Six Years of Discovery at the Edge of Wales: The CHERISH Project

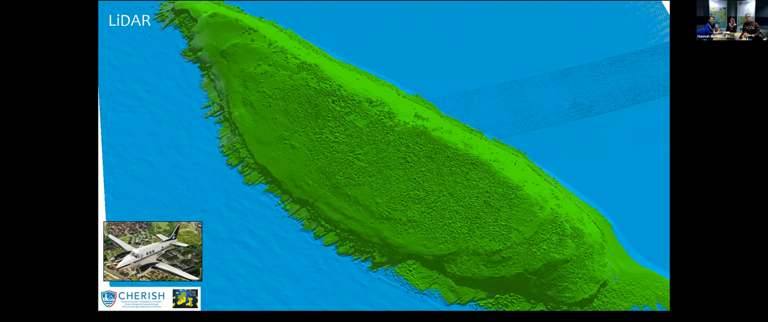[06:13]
We commissioned a Blue Sky to go and fly seven islands off the Welsh coast. And you can see here this airborne laser scanning view of the entire island. It's very overgrown, there's not a lot to see, but the benefit of laser scanning means that we can strip away this vegetation quite magically
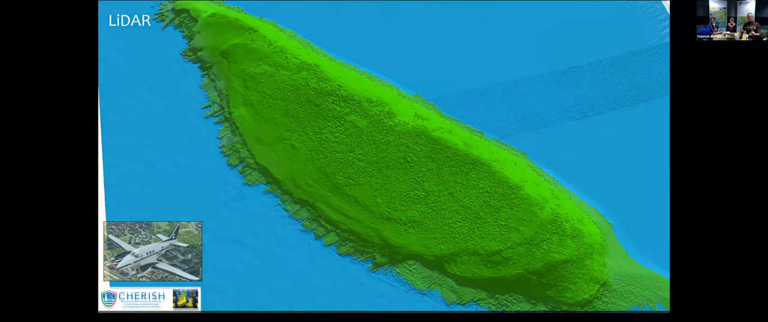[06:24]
and reveal the buried island hidden underneath that vegetation. And once we strip that vegetation away, you can see patterns of field boundaries, medieval ploughing, and the wide remains of the monastery right in the center of the island as well. And even we have a promontory enclosure at the tip of the island that's been revealed from this laser scanning.
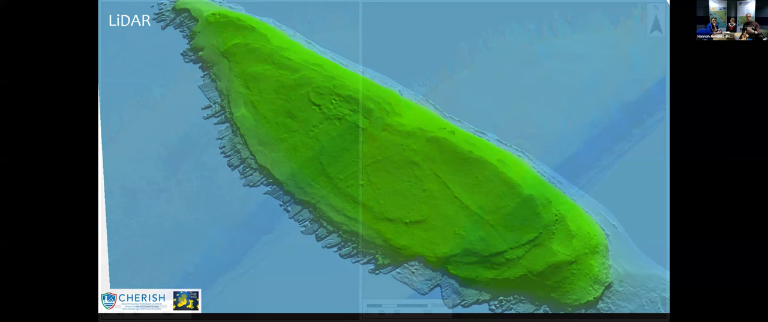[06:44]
In this view, the circle in the center shows the site of the church and the now overgrown monastic remains. But the woodland to the left and on the right, you can see that island view without the woodland and the vegetation and all those additional field boundaries and archaeology we have related to the productive landscape surrounding this monastery and church.
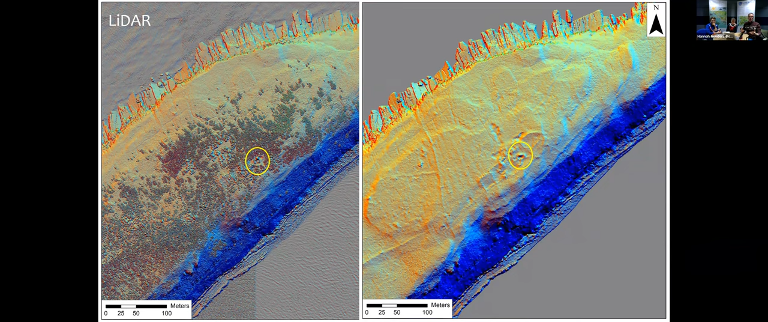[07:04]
So a lot of new archaeology has emerged on this important island. The Cherish project is all about an interdisciplinary team working. And we are fortunate in 2018 as well as our field work on the ground, the Geological Survey of Ireland were able to visit with their survey vessel and do seabed mapping around Puffin Island and several other places to produce this 3D onshore offshore map,
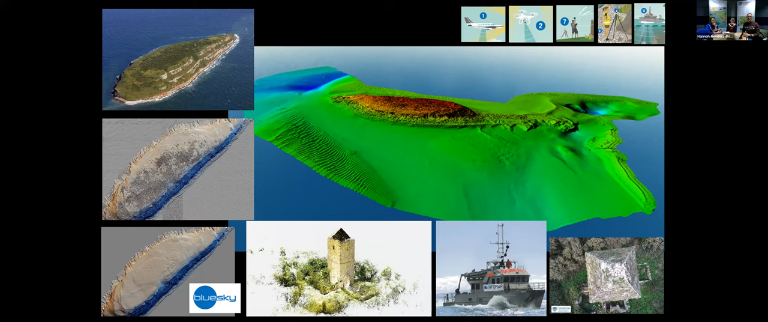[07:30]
which shows the subsea dunes and sites of shipwrecks as well. So we've really produced a really interesting new data set for this island.